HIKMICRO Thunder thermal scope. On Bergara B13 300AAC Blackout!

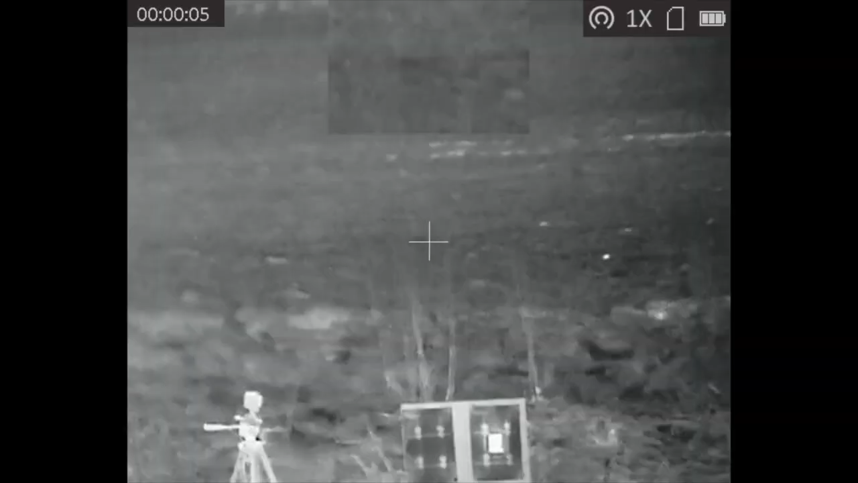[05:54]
So there's not, there we go. There's the target, there's the heat pad in the middle of the target.
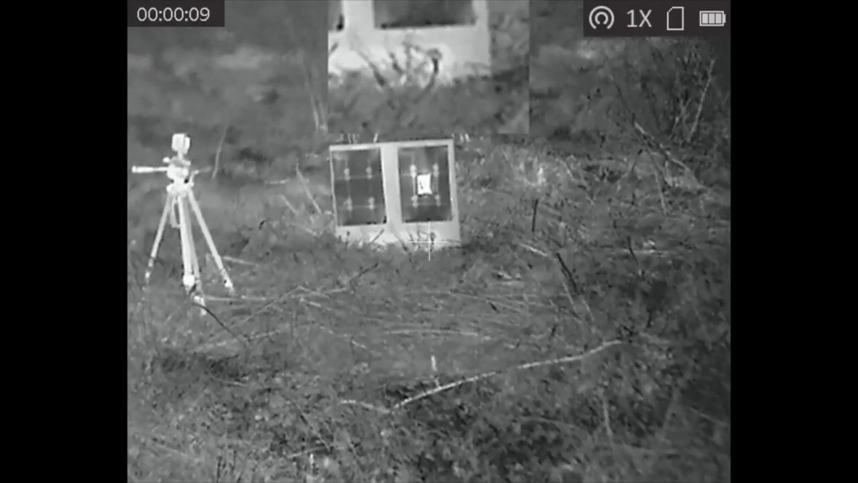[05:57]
You see how that stands out. You see my GoPro on the left with the tripod as well.
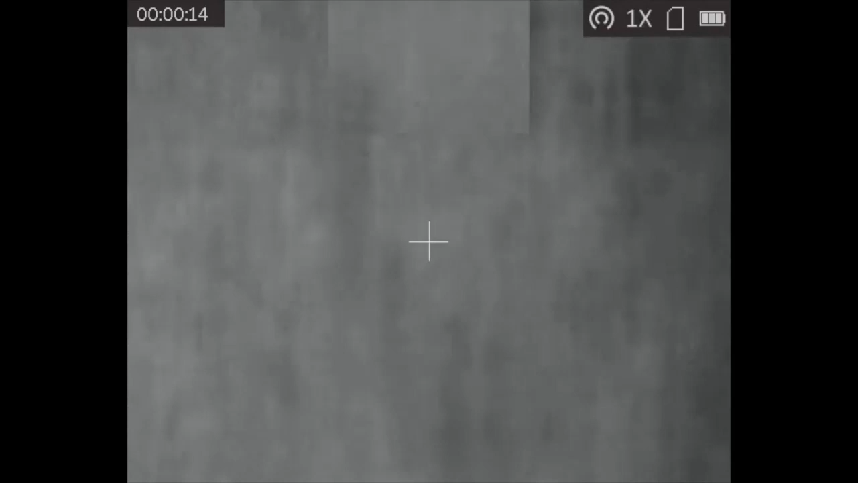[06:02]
You can also see the dots. It's a brake barrel. There, oh, we've just gone straight out to 75 yards.
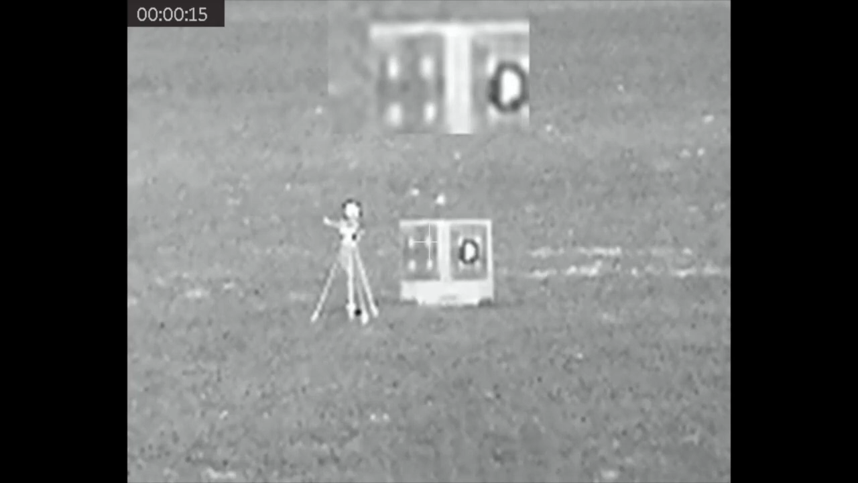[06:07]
You'll see the dirt kicks coming up. There we go. You can see the top right hand corner of that left hand piece of paper is where the bullet struck.
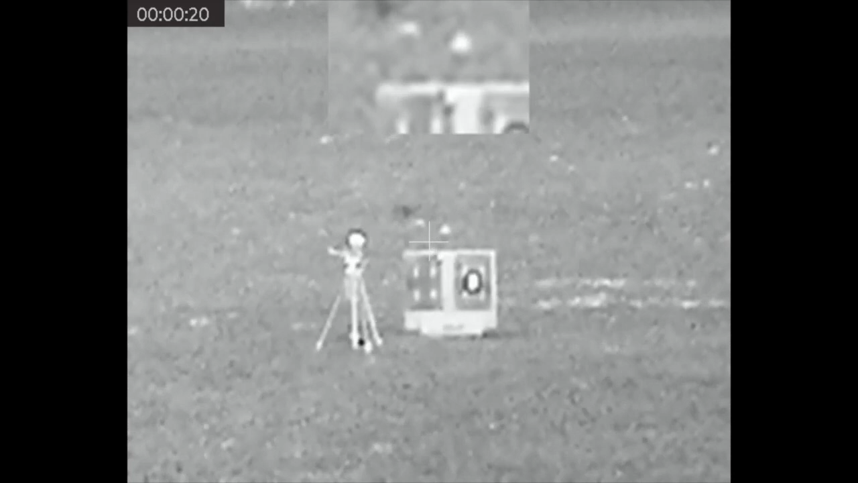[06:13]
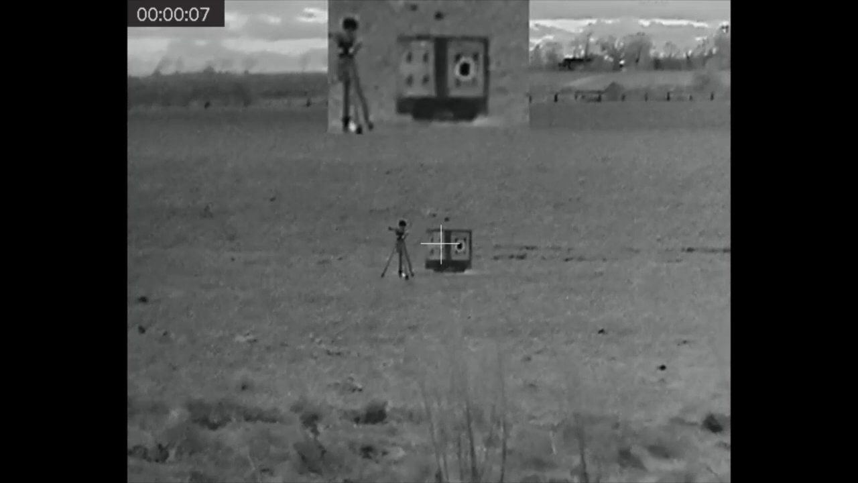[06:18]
That to me just shows you that it is sensitive enough to actually pick up the heat that when it's passed through the actual board. So yeah, I'm just zooming in now. You can see it does get a little bit pixelated, but trust me, just gone on to fusion there and the red heart.
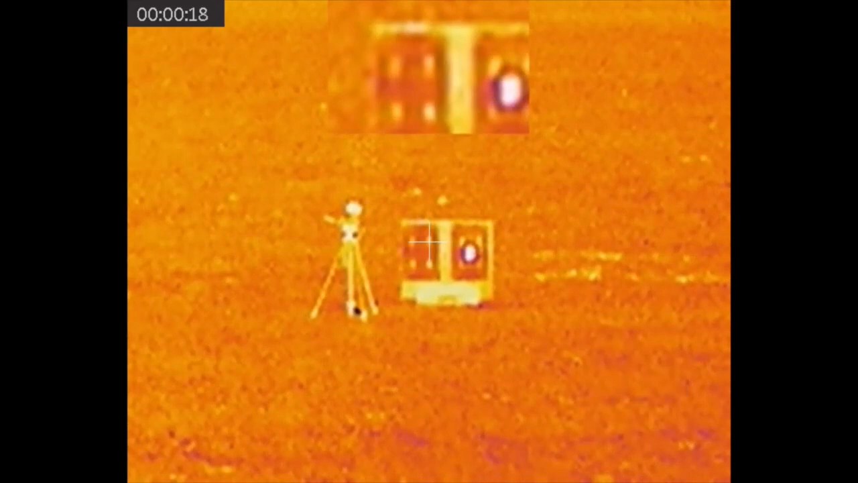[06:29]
Then we'll go back onto the white heart.
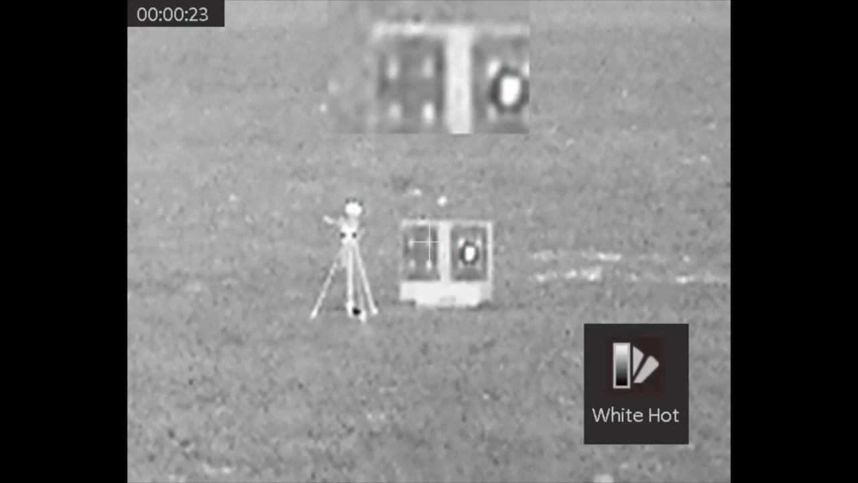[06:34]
The image is a lot sharper through the actual eyepiece. But yeah, that's 75 yards. You can clearly see that's a target board.
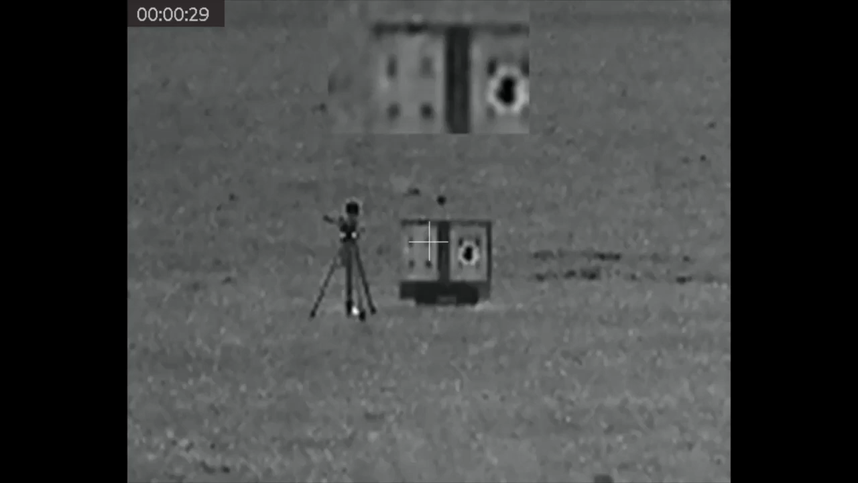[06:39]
You can see those inch circles. You can see where that bullet struck there at around about eight o'clock.
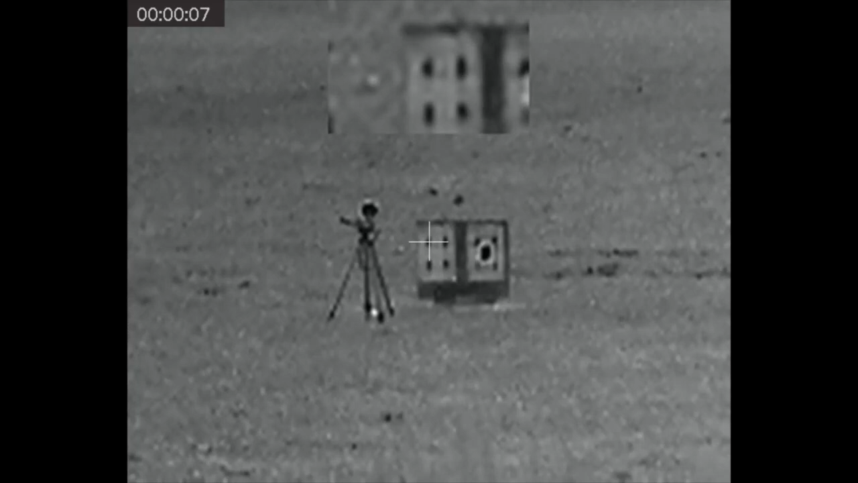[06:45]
And there we go. I'm starting to get it somewhere near now. So it's 75 yards.
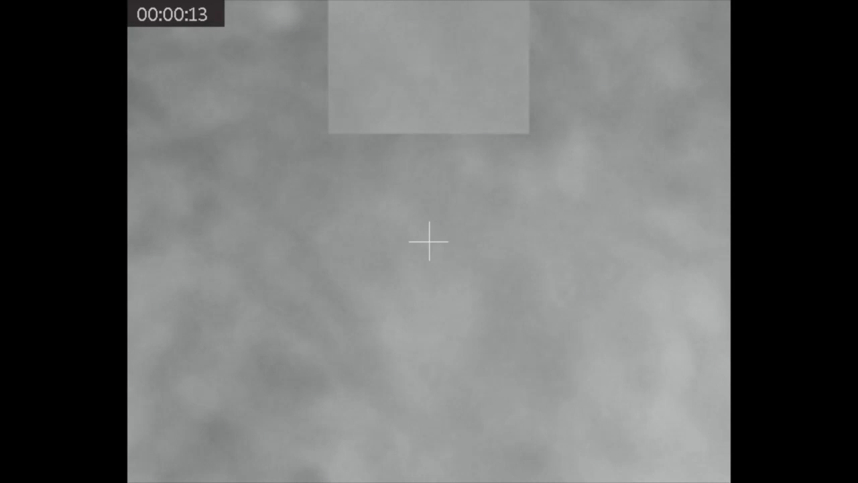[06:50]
I'm shooting top left hand corner and I do a, it's about an inch and a quarter group,
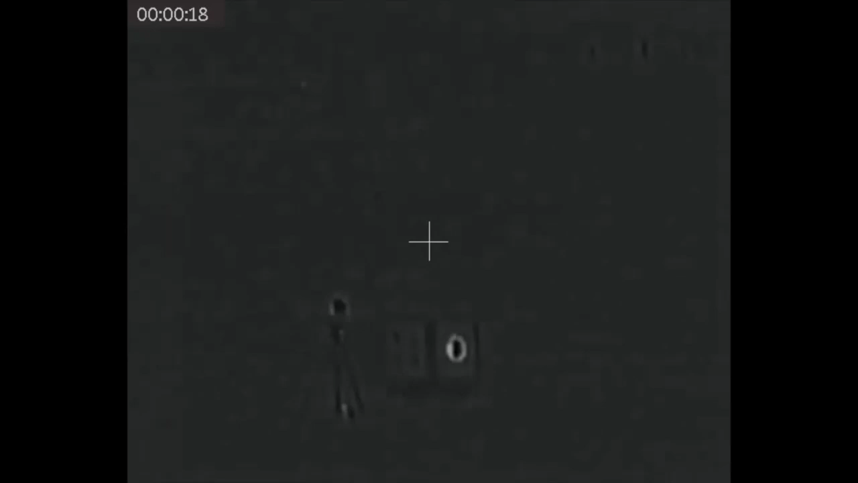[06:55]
which to be honest with thermal, um, is okay. I'm quite happy with that.
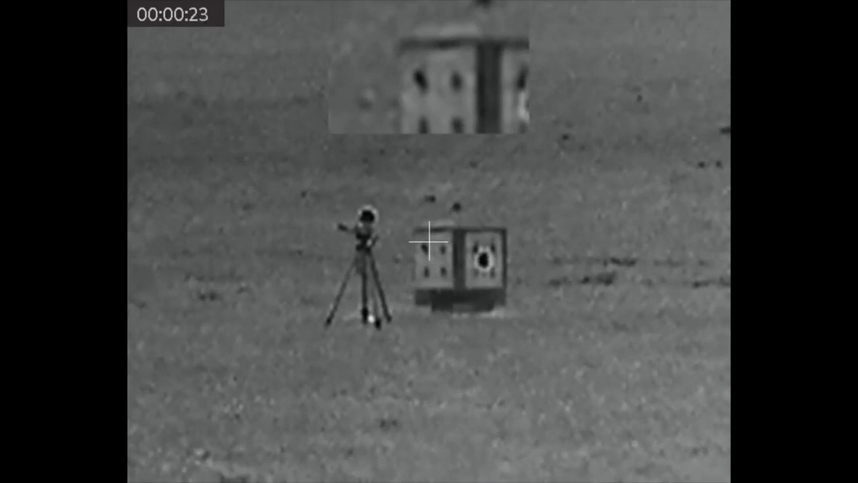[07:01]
So I'll be shooting this out to about a hundred yards for the blackout. So yeah, within an inch, inch and a quarter, inch and a half, I'd be, I'd be quite happy to shoot that at, um, any prey.
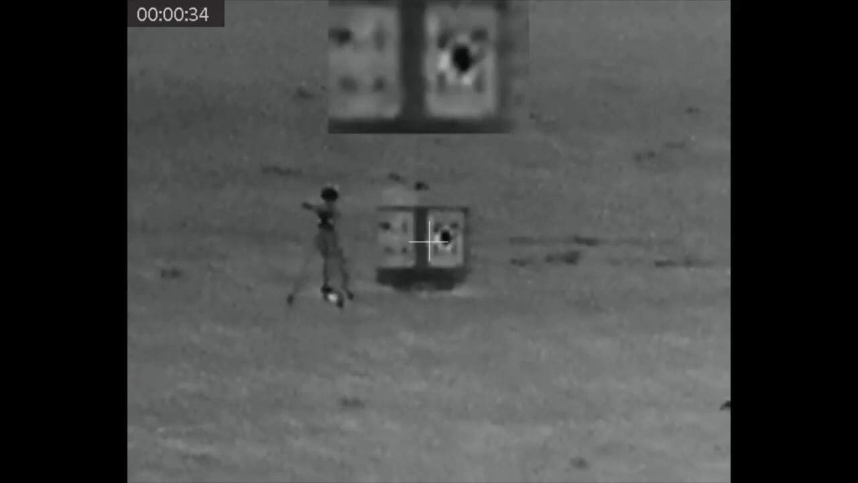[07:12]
So what I did notice with the dots, I thought, uh, I wonder.
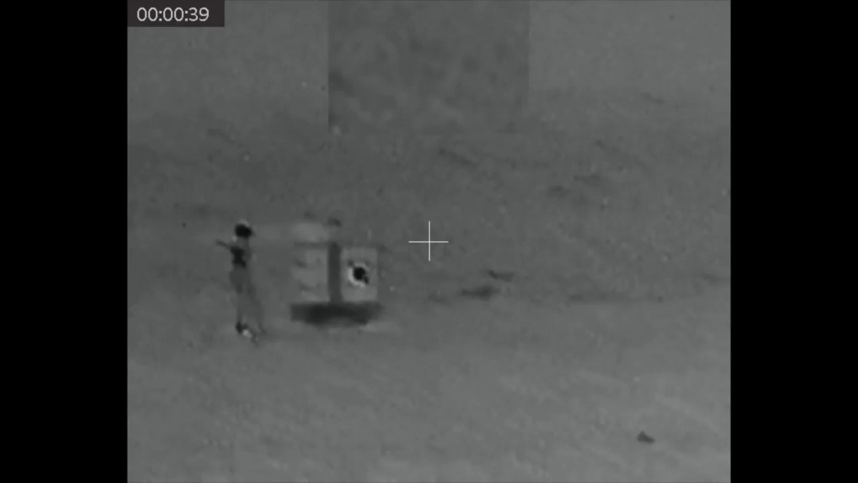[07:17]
So I put a reactive target in the middle and I took a five shot group and there's the third shot just going in.